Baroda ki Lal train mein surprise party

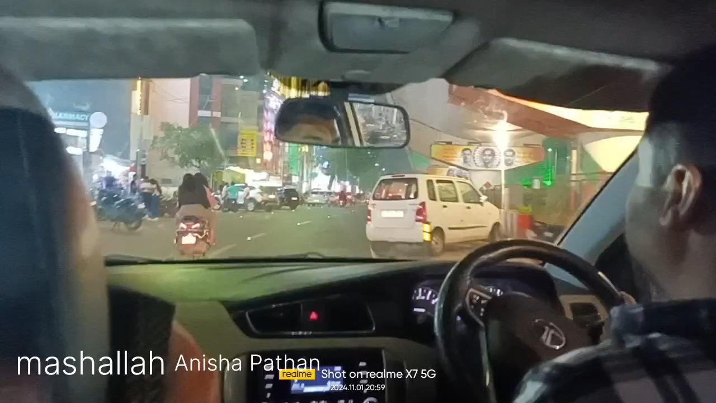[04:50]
निकल चुके सिटी, देखो कैसी चमक चमक हो रही है।
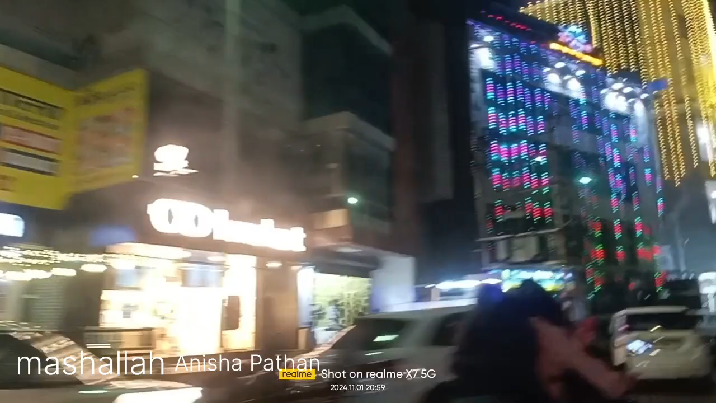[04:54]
ये हमारा बिग बाजार मॉल दिखाती हूँ अभी, देखिए फ्रेंड ये बिग बाजार मॉल पे सी हमारी गाड़ी जा रही है, अब हम अब्बा के साथ जाएंगे पार्टी करने।
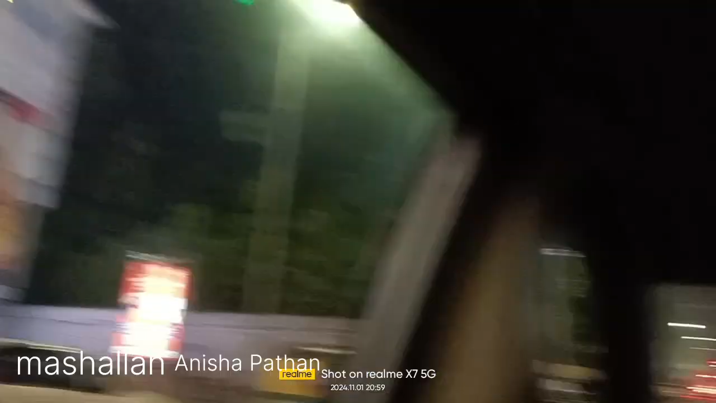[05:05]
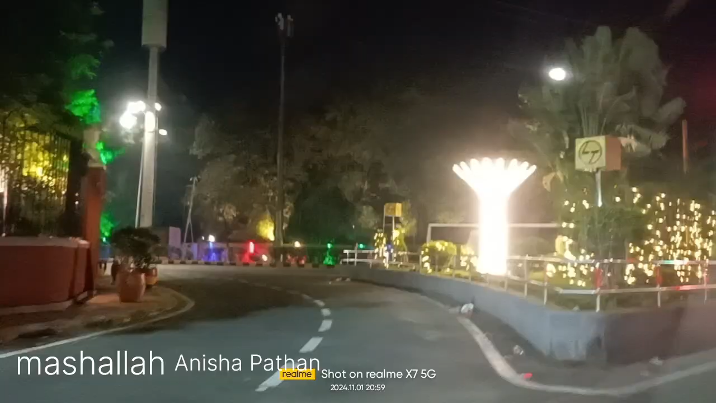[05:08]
देखो कितना अच्छा हमारे बड़ौदा को सजाया है, वहाँ गेट बनाएला है का।